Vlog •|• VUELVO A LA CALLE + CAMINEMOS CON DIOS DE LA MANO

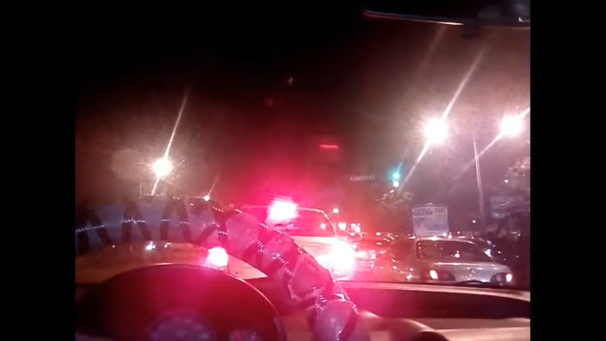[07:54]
El semáforo está tirando otra vez que va a dar rojo.